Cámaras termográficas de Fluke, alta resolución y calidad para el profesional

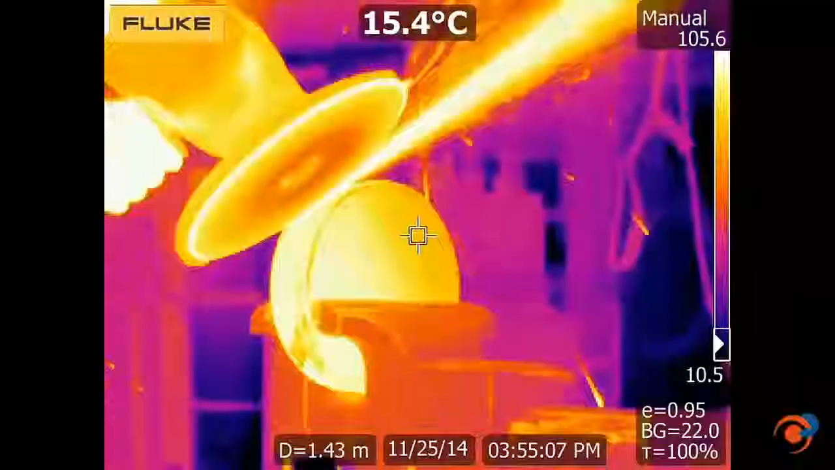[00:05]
On screen: spot 15.4°C
Your view of infrared technology is about to change 180 degrees.
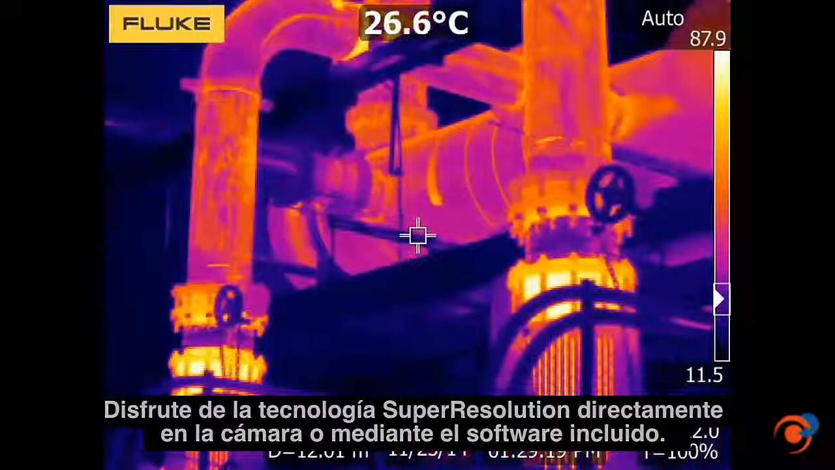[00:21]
On screen: spot 26.6°C
Get super resolution on the camera or through the included software. That turns your 320 x 240 images into 640 x 480 images.
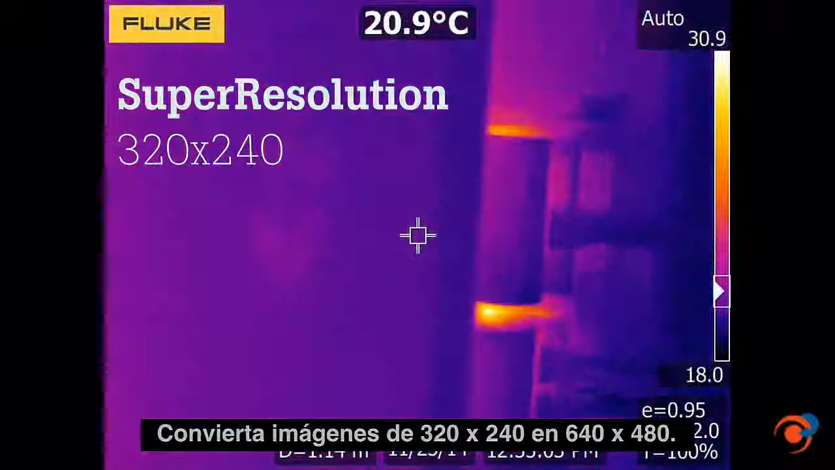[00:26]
On screen: spot 20.9°C
Save and share data faster and easier with Fluke Connect,
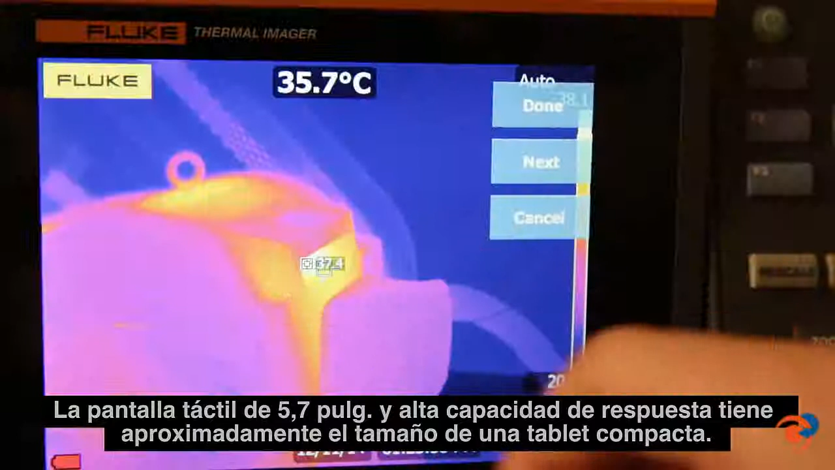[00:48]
On screen: spot 35.7°C
Easily navigate over, under and around objects to clearly see the target before you capture the desired image.